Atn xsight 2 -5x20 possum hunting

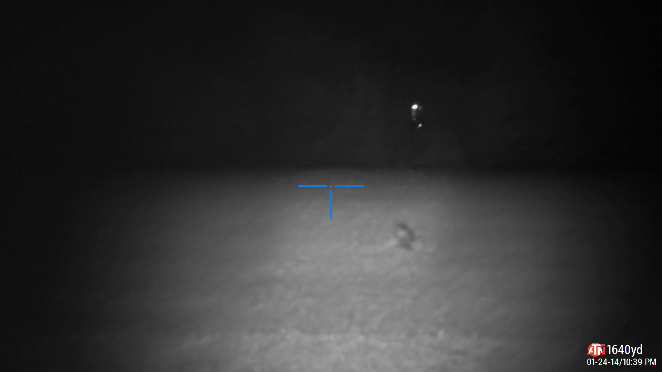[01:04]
across the road and I already see this coon I was gonna bust him with the 22 250 but yeah you know it's right in her yard I'm gonna sneak around here turn the 22
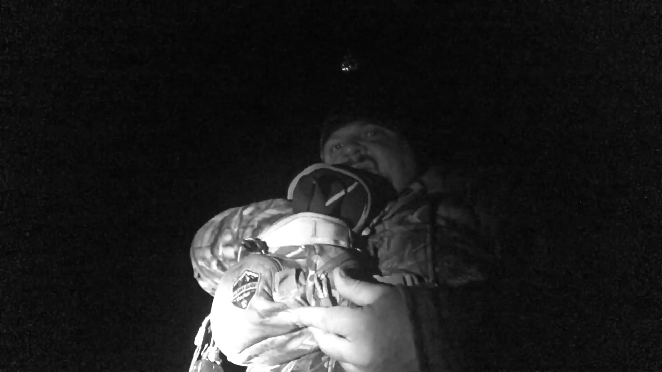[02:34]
crawl underneath of this little shed and get this possum for the landowner
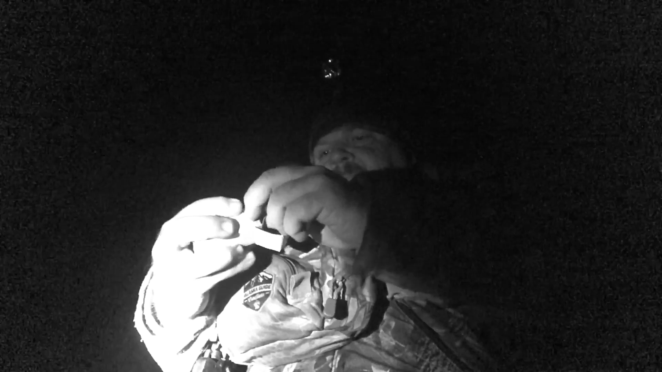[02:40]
she has really been wanting him gone and I had to get down danger close get this sucker and out underneath the shed now I got to try to dig him out somehow
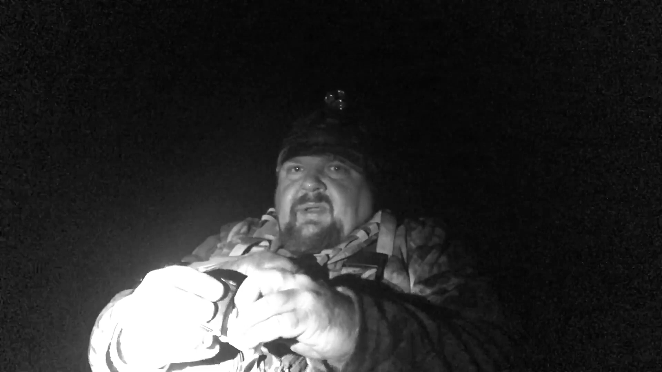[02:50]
and I'm just reloading the 22 because I had to put a couple rounds in him to be honest I couldn't get the right angle shot I don't want to see the little guy suffer any so I'll put some CCIs in him pretty hot loads got her done just loading back up and I'll go to the other side of the shed get him